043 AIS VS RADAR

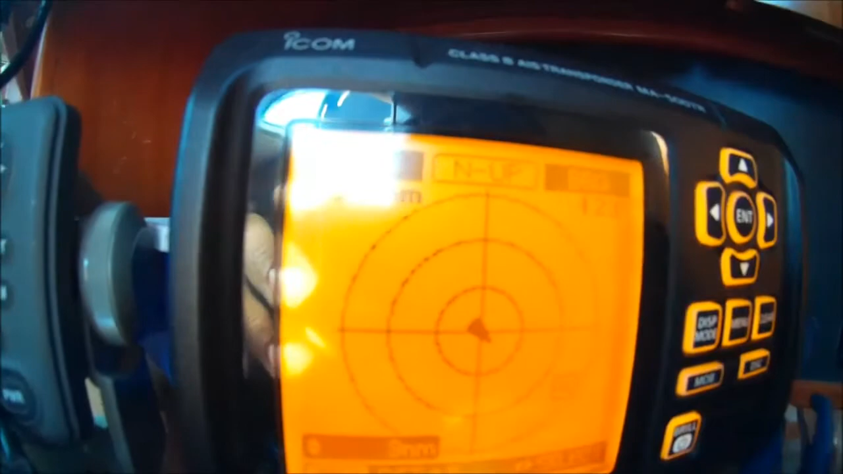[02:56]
bateau ciblé est un émetteur à yes mais c'est super précis parce que là par exemple on va
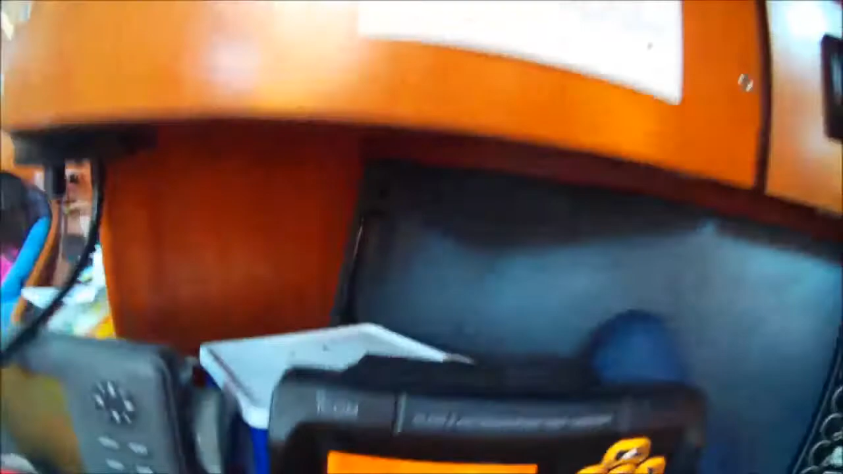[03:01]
passer au radar donc là j'ai mon radar donc il est réglé sur
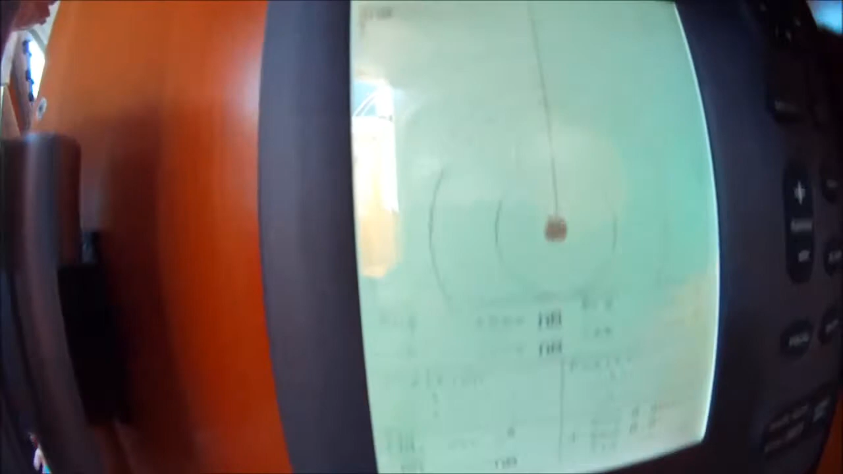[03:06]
une distance de 3000 ici et
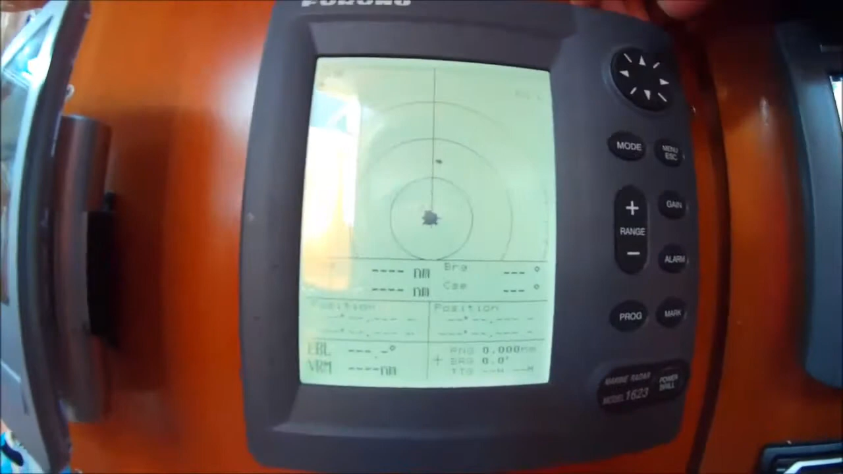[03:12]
donc en fait nos stress il est là il apparaît
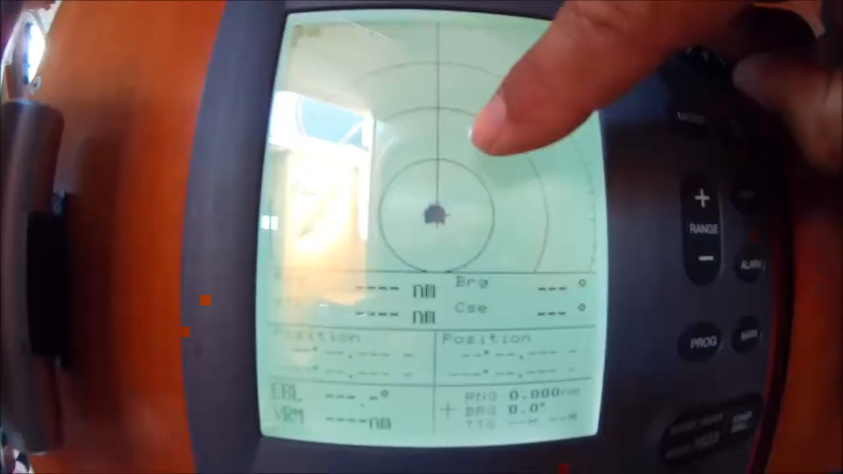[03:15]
j'ai nos stress qui
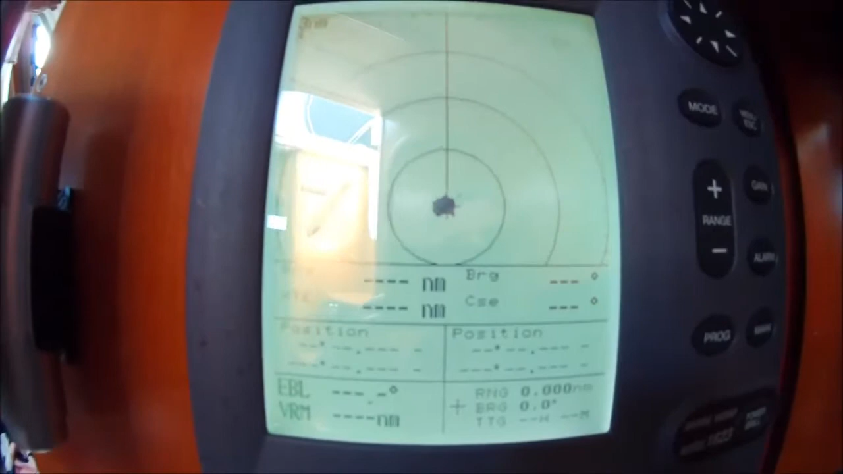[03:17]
s'affiche enfin qui s'affiche j'ai son point je sais que c'est nos stress parce que j'ai regardé à la yes mais sinon
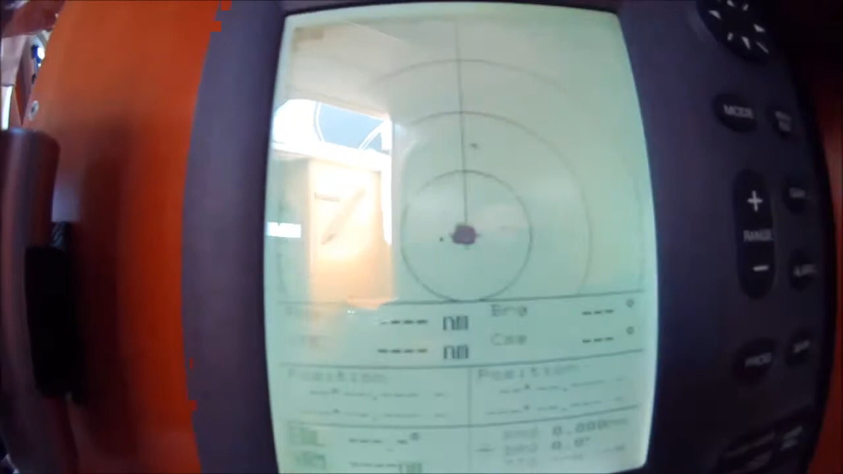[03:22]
voilà il est disparu il va
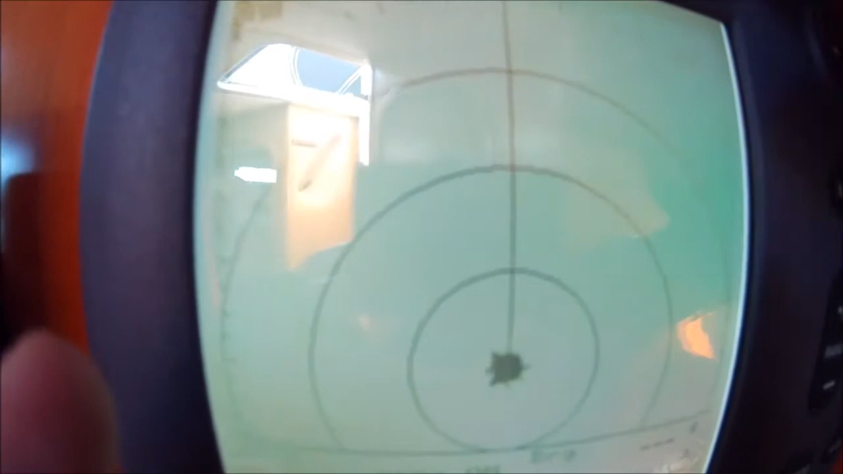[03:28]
réapparaître j'espère voilà il
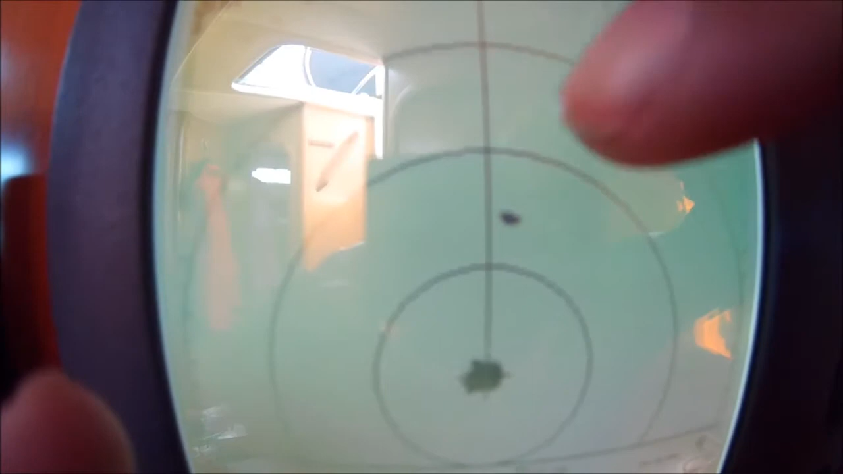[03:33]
est là on est bien d'accord que quand même
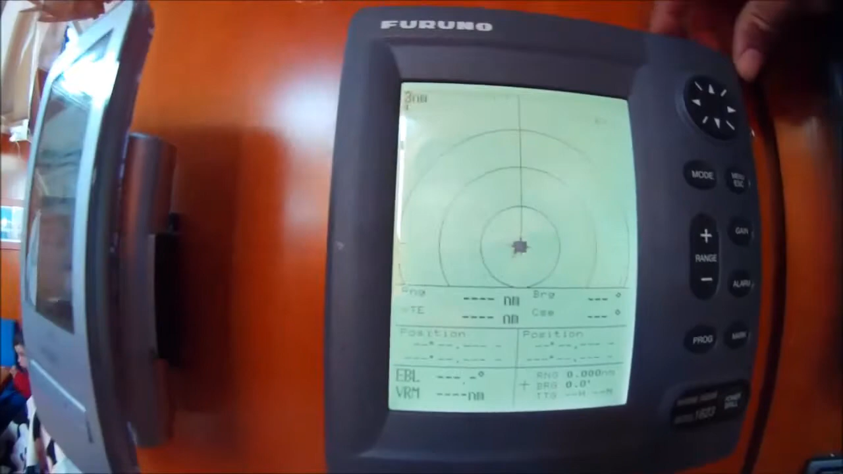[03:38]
bon c'est bien le radar mais par rapport à la yes je sais pas sa direction je sais pas sa vitesse
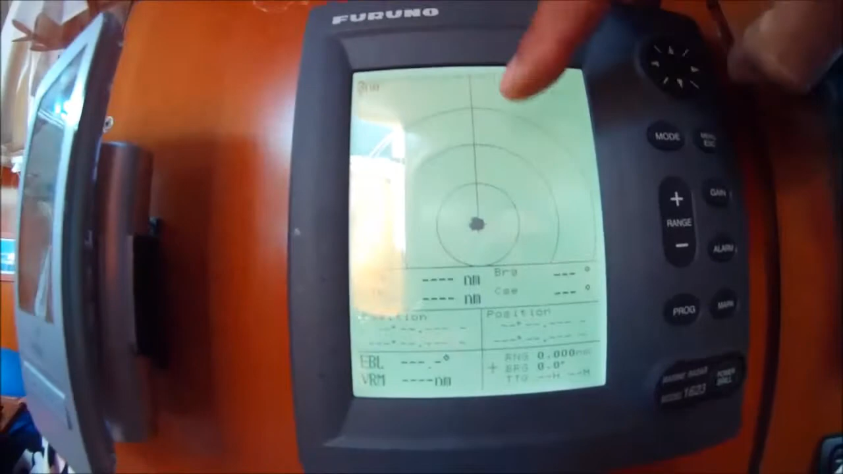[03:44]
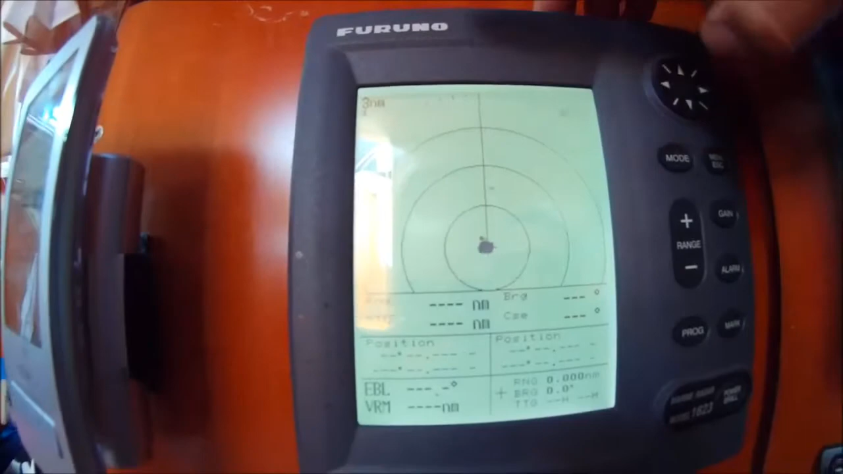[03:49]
c'est pas grand chose mon côté je sais peut-être pas bien me servir du radar c'est peut-être pour ça que j'ai pas plus d'informations